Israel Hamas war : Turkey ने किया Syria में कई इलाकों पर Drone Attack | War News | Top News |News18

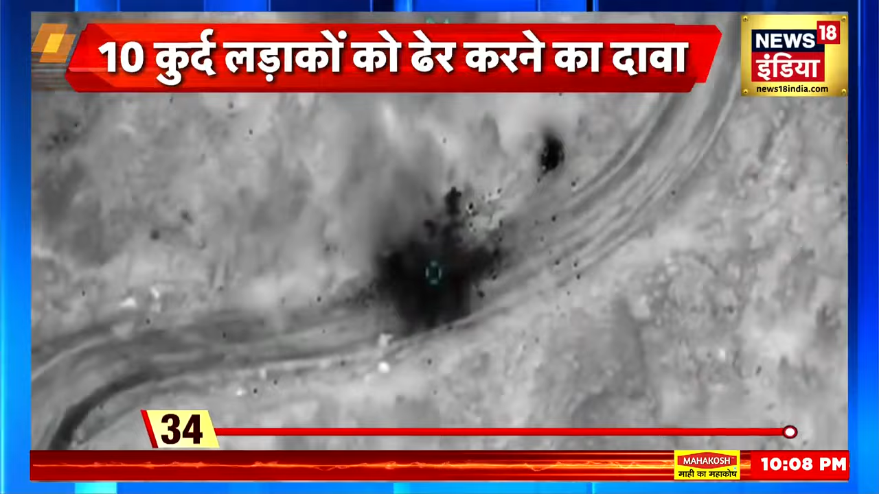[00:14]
اور ترکی کے رکشہ منترالے نے اس آپریشن کا ویڈیو بھی جاری کیا اس ویڈیو میں ترکی کی سینہ خطرناک ڈرون لڑاکو ویمانوں اور توپوں کے